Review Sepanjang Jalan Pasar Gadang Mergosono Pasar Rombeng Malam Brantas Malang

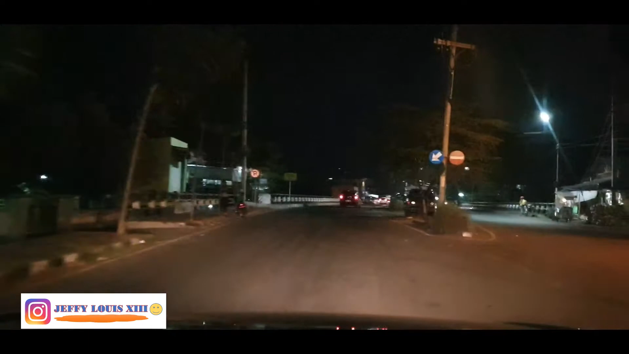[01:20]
Jadi mungkin ada yang dulu pernah belanja-belanja Di Pasar Gadang Atau mungkin kepingin tahu
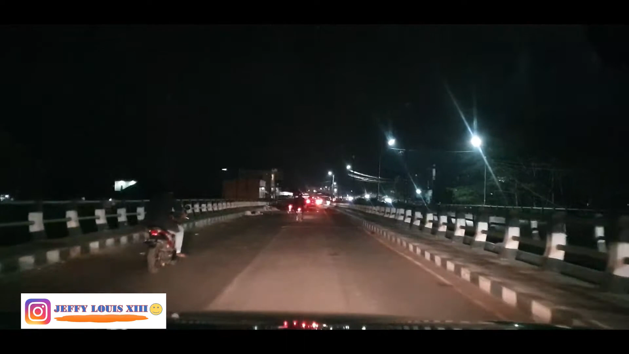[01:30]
Pasar Gadang ini seperti apa Kondisinya seperti ini guys Pasar Gadang ini Dikenal sebagai Pasar Induk guys Jadi disini ini termaksud Pasar yang beli grosiran ya Jadi segala macam Mulai dari buah Sayur
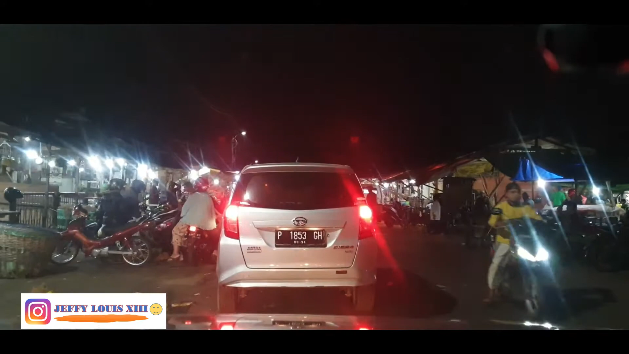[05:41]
Ini ada yang Sebelah kiri ini jual Blewa Sebelah kanan ini Ada yang jual Jelly Kolang Kaling Ada yang jual Jagung
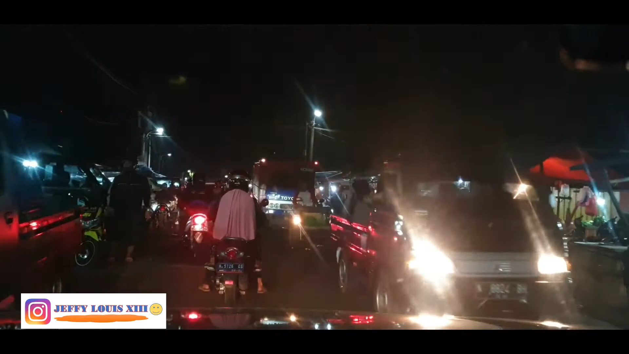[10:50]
Tengahnya ini Ada Ikan-ikanan guys Ada kerang Ada kepiting Ada cumi Murah-murah guys Seperti
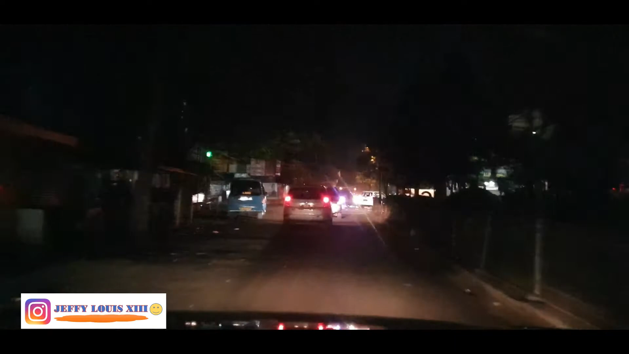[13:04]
arah Jalan Gadang Jalan Rayang Gadang
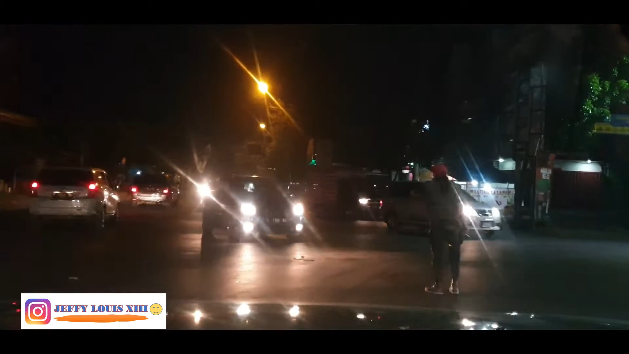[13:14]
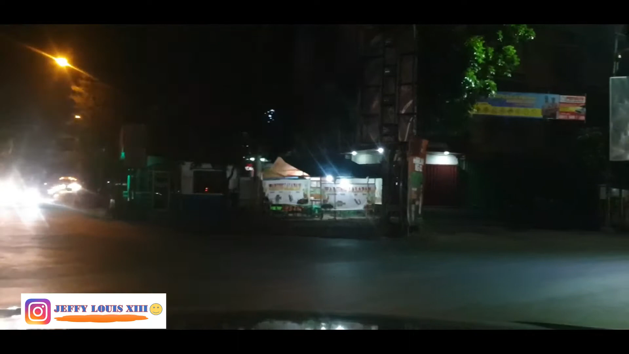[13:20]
Terima kasih Terima kasih ya mas Oke Nah ini sepanjang jalan Rayang Gadangnya guys Sekarang
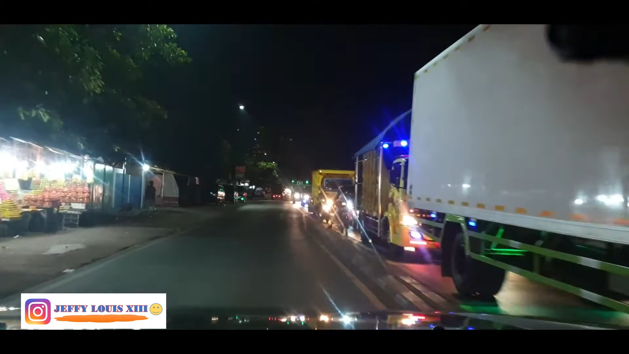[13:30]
ini Mulai pagi Eh pagi Jam kerja Pulang kerja Sini pasti Macet guys
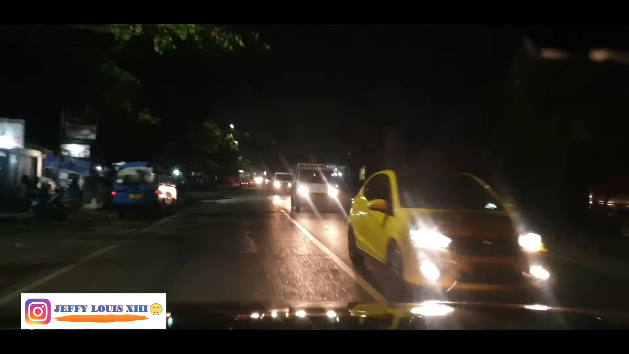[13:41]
Jadi teman-teman Mungkin
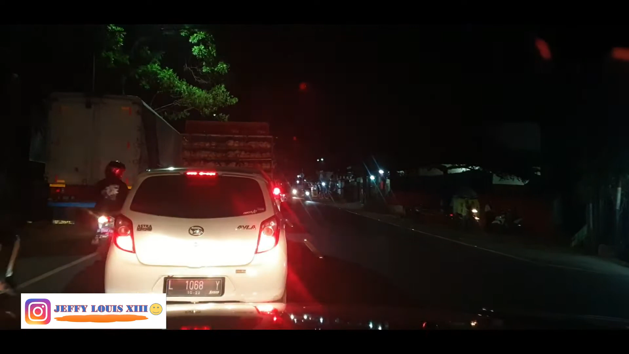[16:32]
Macet Lagi Meskipun Malam Disini Karena Jalan Gede Jadi Rame Terus
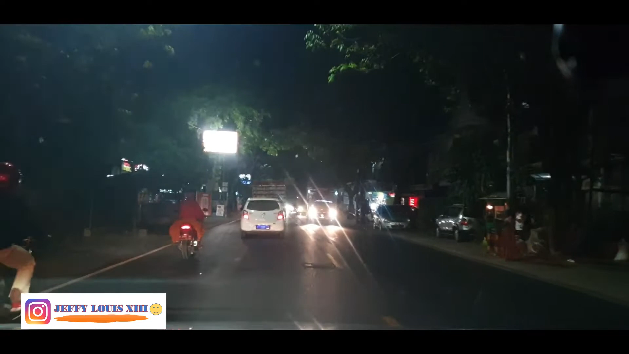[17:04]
Ramai Disini Juga Sepanjang Jalan Alfamart Indomaret Lengkap Lengkap Bensin Juga Ada Lengkap Lengkap Lengkap
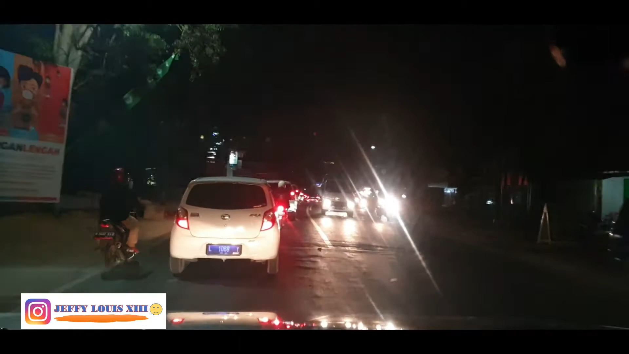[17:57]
Nah Ini Sekarang Masuk Di Daerah Mergo Sononya Guys
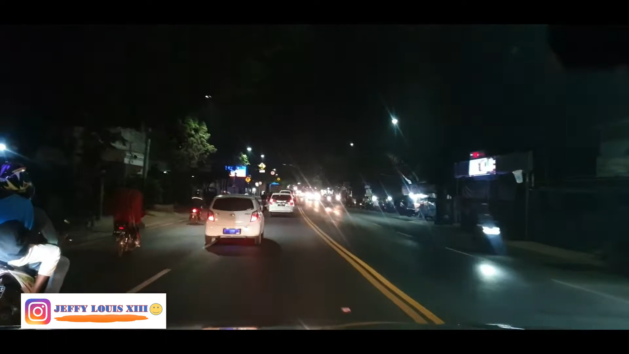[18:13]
Jadi Setelah Gadang Itu Daerah Mergo Sono
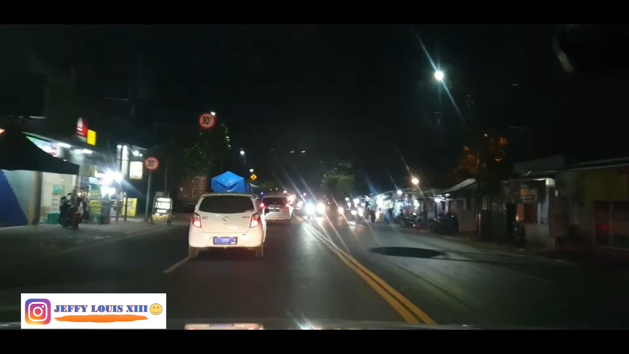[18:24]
Teman-teman Bisa Lihat Mungkin Untuk Yang Pernah Tinggal Untuk Bernostalgia Guys Sekarang Kondisinya Seperti Ini Untuk Yang Lama Banget Gak Kemalang
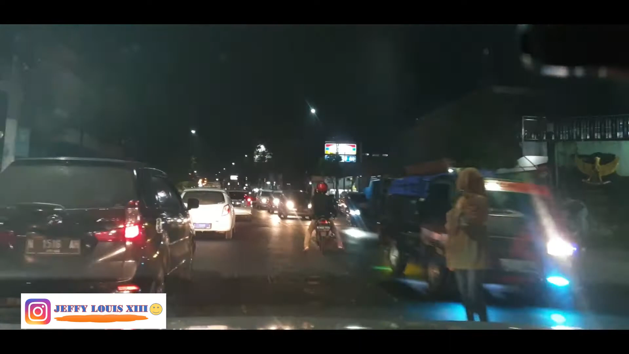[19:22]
Udah cukup lama sih sebenarnya flyover ini Tapi Untuk yang lama Tidak tinggal di Malang Mungkin juga Sebagai apa ya Informasi Nah itu teman-teman bisa lihat Sebelah kiri Ada gedung gede Itu hotel Talava guys Jadi sekarang di daerah Merkosono ini Ada Hotelnya
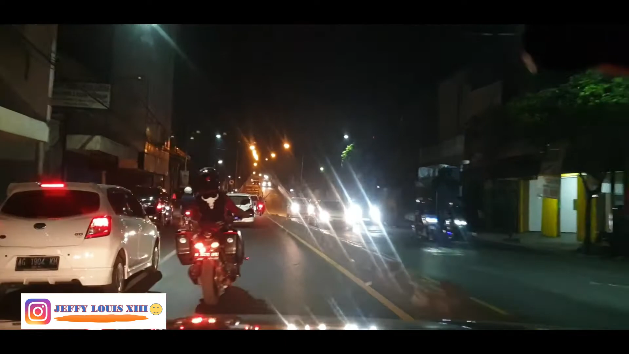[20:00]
Kita lewat atas aja ya guys ya Nah itu sebelah
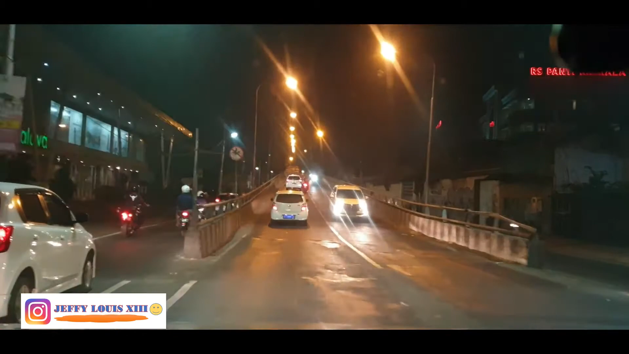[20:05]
kiri Itu hotel Talava Sebelah kanannya ini
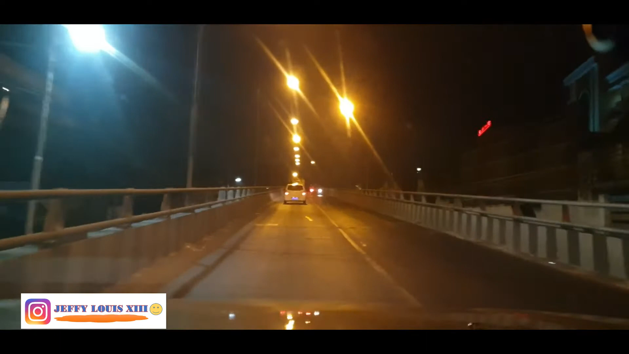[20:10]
Rumah sakit Pantinir Mala guys Ini kondisi Flyovernya guys Nah kalau udah sampai sini Ini sepi guys
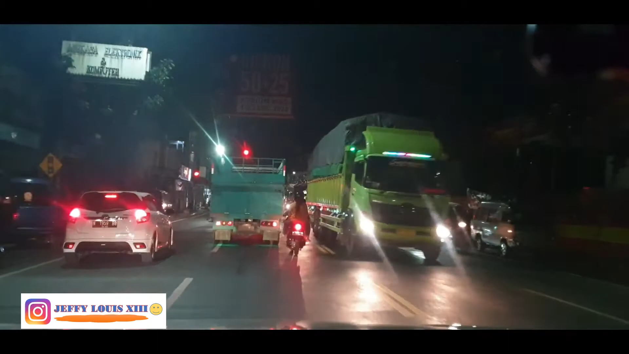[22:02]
Sekarang perkembangannya Udah Lumayan Besat Sebelah kiri ini Kalau udah deket stopan Kelenteng ini Ada kantornya Gojek guys Jadi untuk teman-teman Yang ingin jadi Ojol Bisa
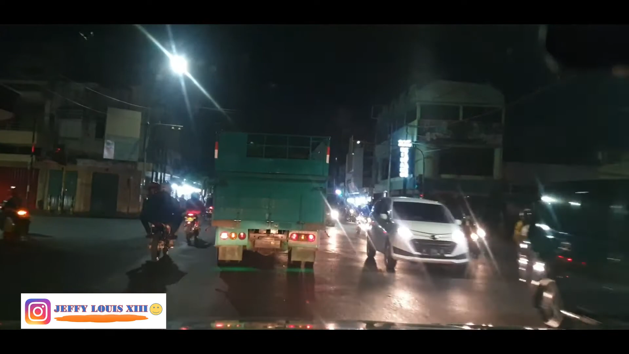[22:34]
Mendaftar Nah ini yang disebut Pasar night guys Roma Pasar malam Roma Di sini yang Jual Sepatu Kaos kaki Jam tangan Macem-macem guys Dompet Topi Di sini yang juga disebut Pasar Maling Ya guys Ada HP Ada helm Ada sepatu Macem-macem lah